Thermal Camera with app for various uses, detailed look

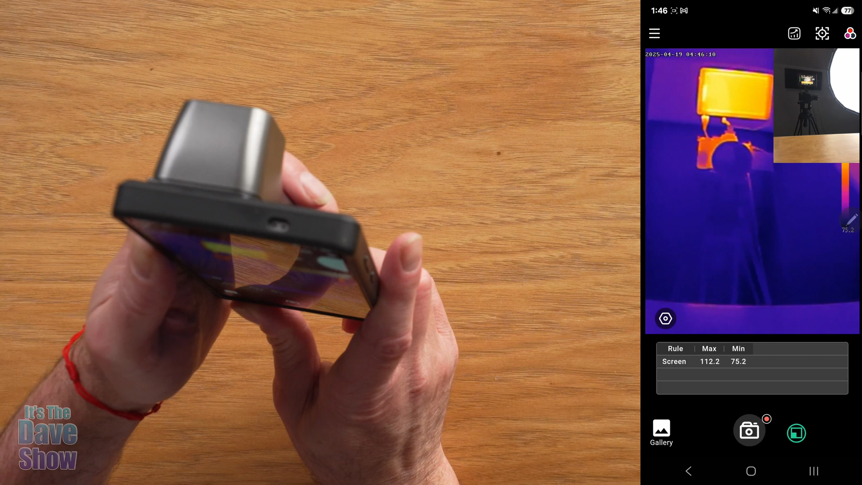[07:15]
and and see you can see that this is my the thermal camera showing my
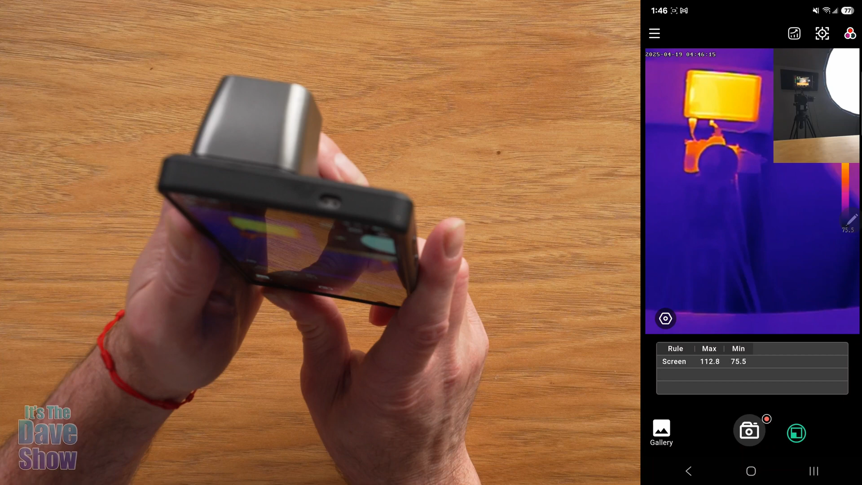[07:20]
camera facing me as well as the cell phone camera facing the other camera there's a lot of cameras going on so i apologize but you get the idea a picture in
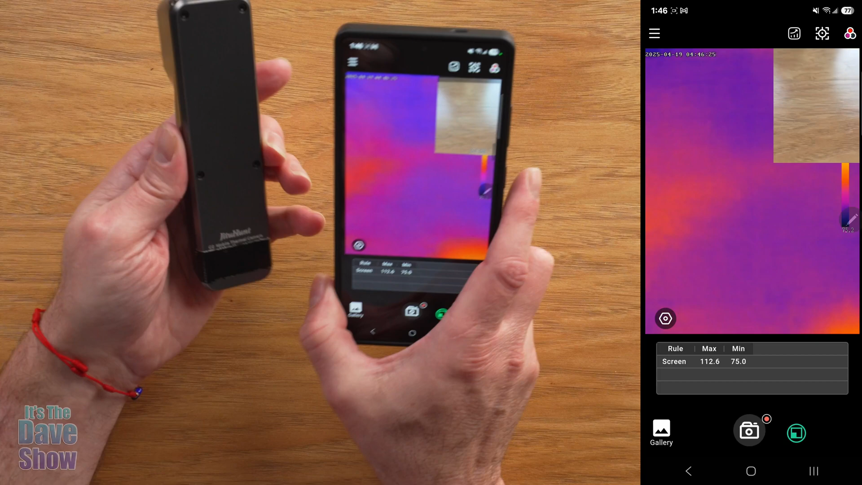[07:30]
picture that part is pretty cool now back to the camera part itself again if i took if i press this button it's going to take a picture just like that um if i press and
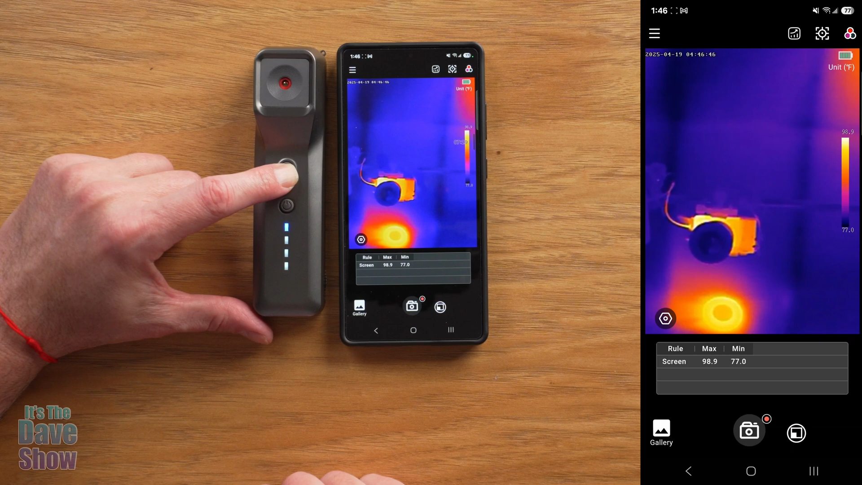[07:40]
On screen: max 98.9°F, min 77.0°F
hold it it is recording so now it's recording a new video um on there i'm gonna hit it again to stop it and then power button and these little indicators are for the battery battery indicator as well okay this here is one of my vents in the house it looks like it's uh quite a bit hotter than the rest of it uh here in the studio this
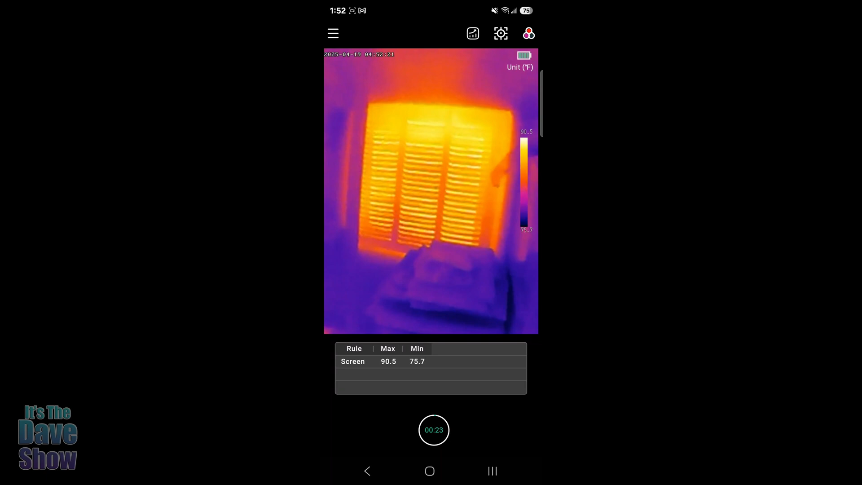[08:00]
On screen: max 90.5°F, min 75.7°F
is a heater and air conditioning vent okay here i am running the water in my bathroom
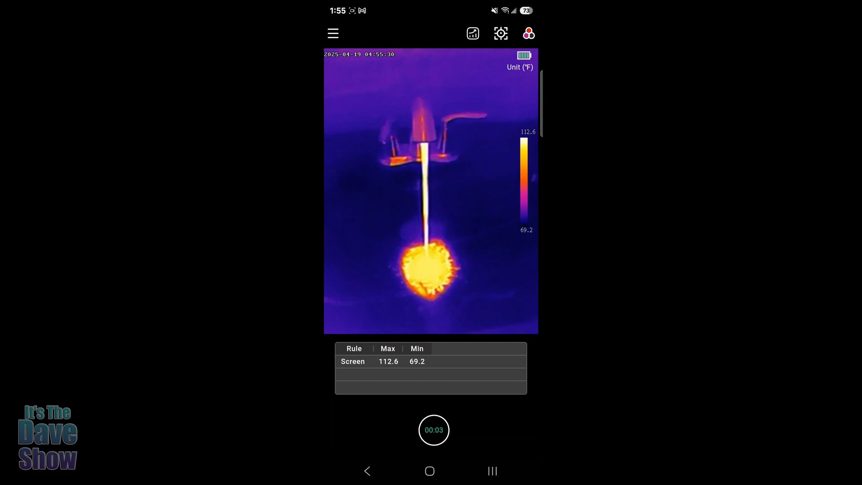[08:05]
On screen: max 112.6°F, min 69.2°F, scale top 112.6°F, scale bottom 69.2°F
you can see i got the hot water on and you can see how hot it is going on
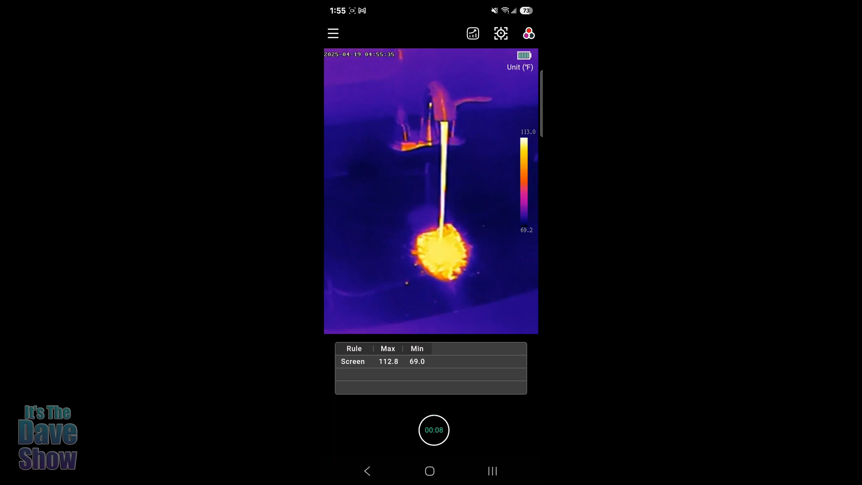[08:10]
On screen: max 112.8°F, min 69.0°F, scale bottom 69.2°F
here now let's go ahead and i'm gonna go turn the hot water off and
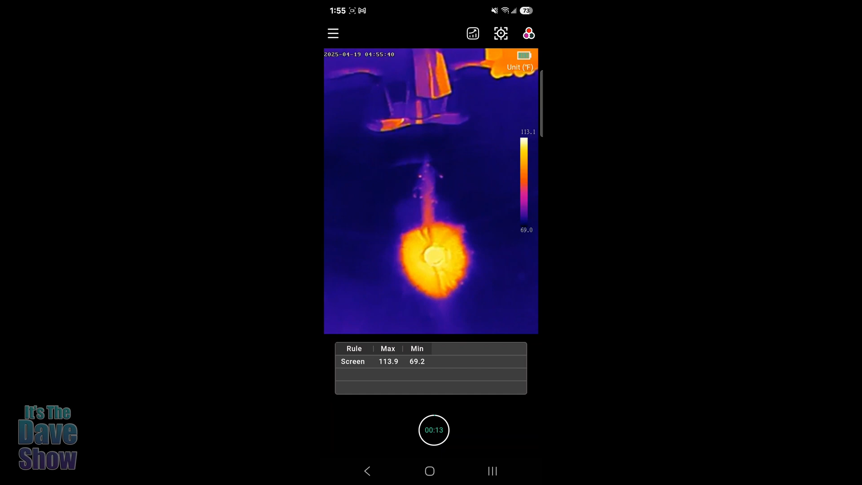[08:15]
turn the cold water on now you can see the difference oh turns cold right away that's pretty cool
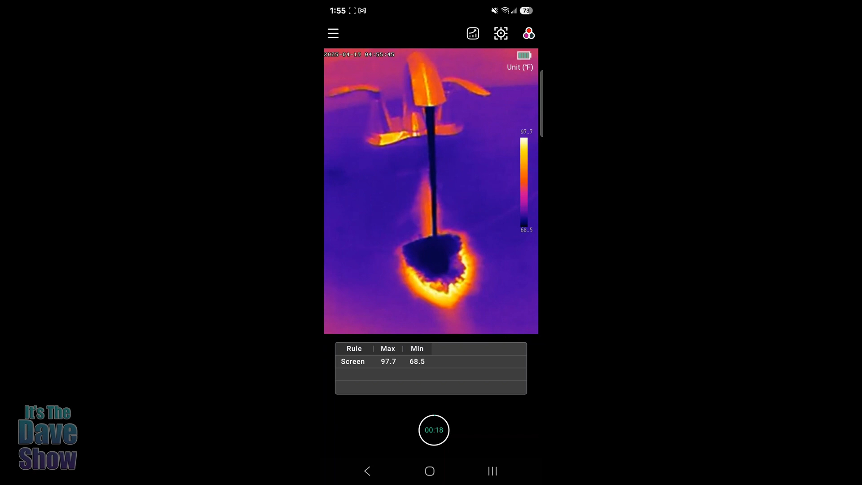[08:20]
On screen: max 97.7°F, min 68.5°F, scale top 97.7°F, scale bottom 68.5°F
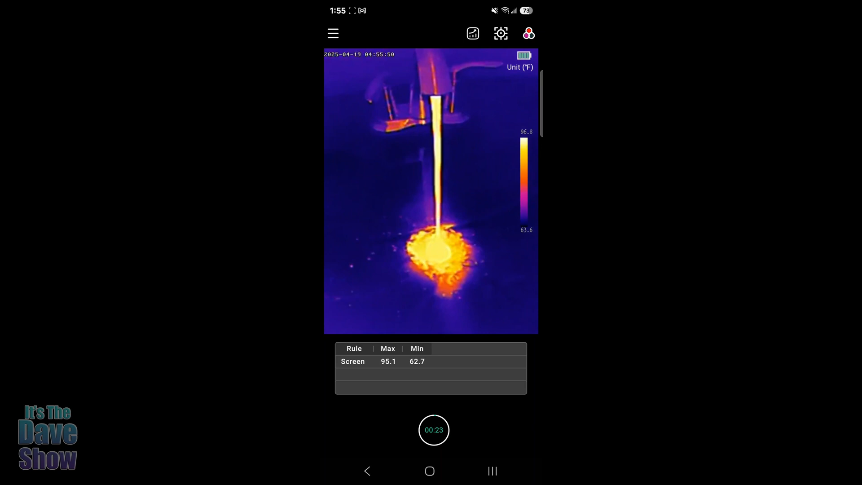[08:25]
and this one is the hot water it's pretty fun another thing you can
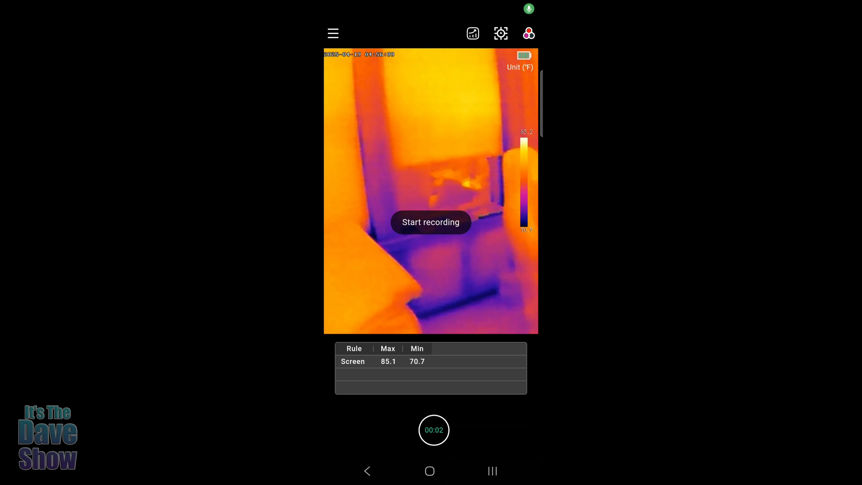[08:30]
do is actually come over to your windows this is my window and you can see um where the heat is coming in or the cold uh you can do the same thing from the outside this is on the inside now
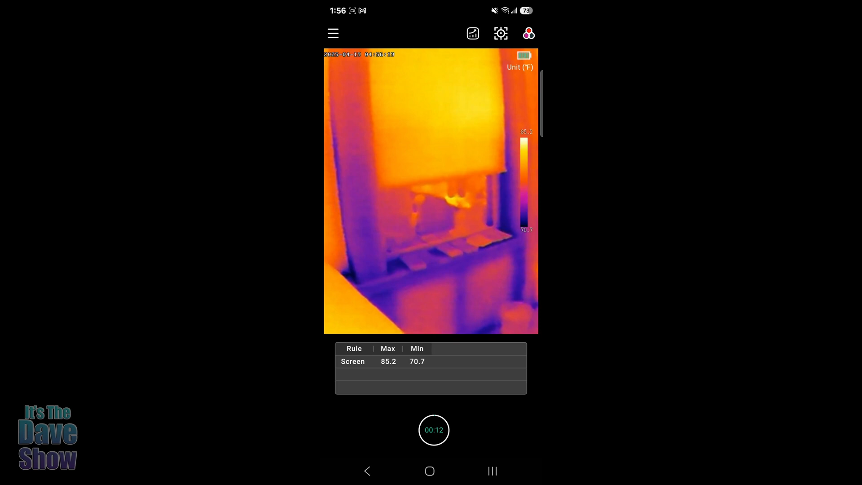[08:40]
um where you can detect uh air leakage either heat or cool and here we go again um you can also detect your uh human temperature so if a lot of you remember during the the times when temperatures were being checked on everybody and you know what i'm talking about a lot of people use thermal cameras or businesses use thermal cameras to detect if there was
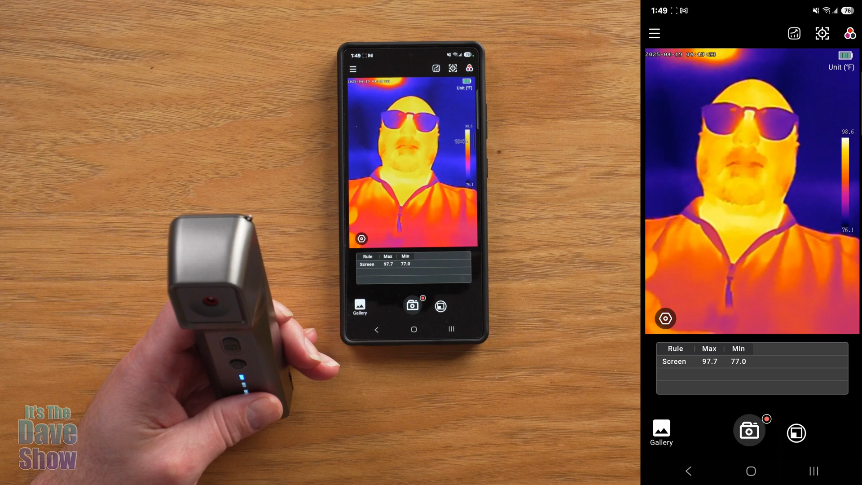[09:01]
On screen: max 97.7°F, min 77.0°F
an extreme temperature of a person uh without being invasive you don't have to stick anything in their ears or temperature wise all they had to do is look at it through a thermal gun like this that's another way you can use this so